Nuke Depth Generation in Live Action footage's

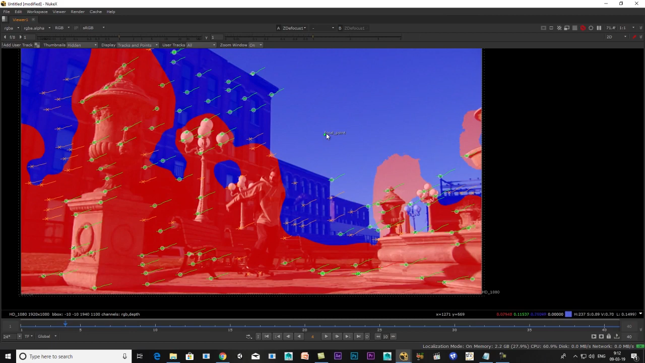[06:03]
Then we will set the correct focus point The color is green